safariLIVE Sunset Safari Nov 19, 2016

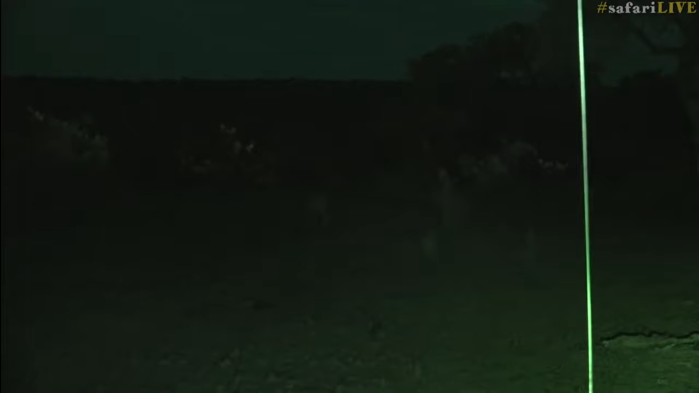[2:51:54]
I've lost sight of her, but as you know, we're not going to use spotlights. We're going to stick with the infrared. Now, I almost half expect her to pop out just over here somewhere. Standing by yours. A negative, last place I saw her was directly between us, near that bush there.
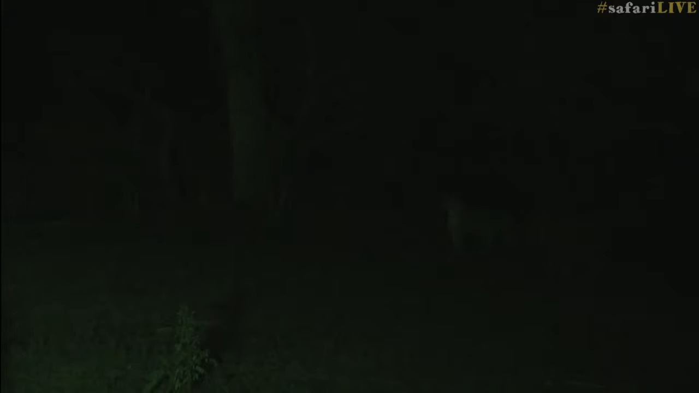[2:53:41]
I'm not gonna put my light on her just yet because I haven't heard any alarm calls. So the Nyala and Impala are not aware she... Is it she? It looks like Karula. Of course, with this type of light, it's quite difficult. But just judging from the size, well, it's a female, but I think it's Karula. What do you think, Vim? Yes, Karula, the queen of Gemma.
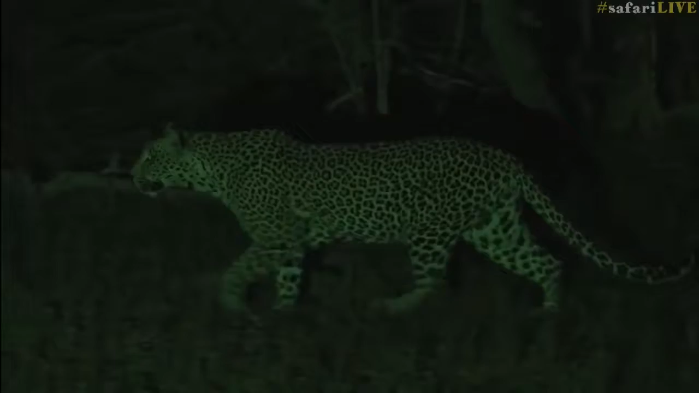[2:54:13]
Well, Katadeh has definitely delivered today. And she's done exactly what I said I hoped she would do. And that is head north, not south, in her hunt.
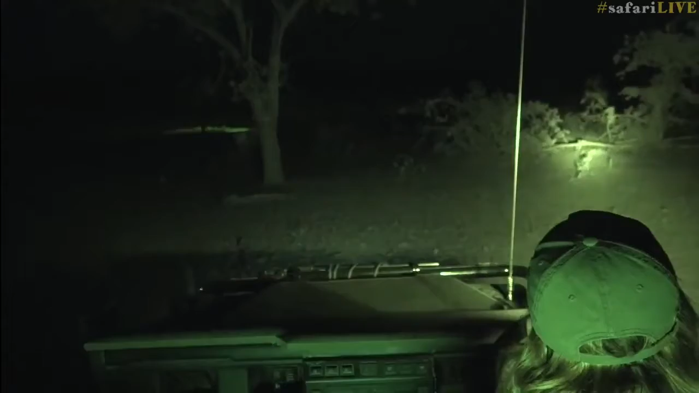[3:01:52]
There we go, VM's going into IR mode. And here she is. She's coming towards us. Now, I don't think she's going to have a chance with those impala.
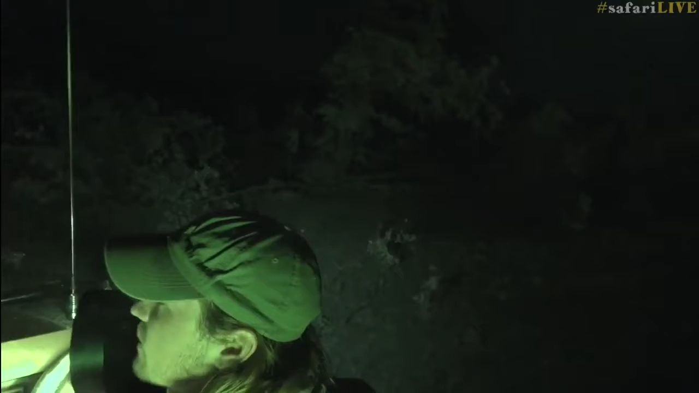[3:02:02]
They're right out in the open. Vim, just there, quickly. What's that? That looks like a honey badger. Sorry, I'm going on that side. Oh, it's gone.
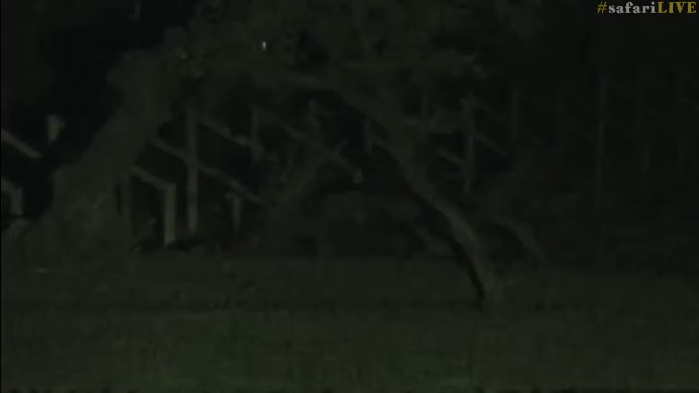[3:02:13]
It's there. Was it a white-tailed mongoose? It's a genet. It's a little genet. Very far away. He's standing up. We're not something we see too often. Not the best view. It is very, very, very far away. Oh, Karula's right next to us as well. Sorry, Vim, everything's going on. She's going behind us.
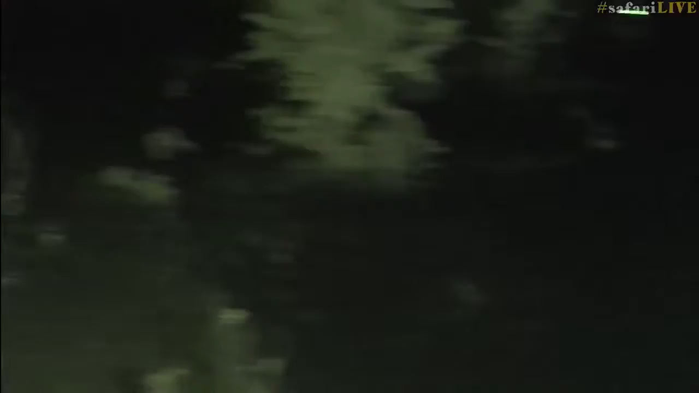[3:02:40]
Okay, I'll pop to the side. You got her?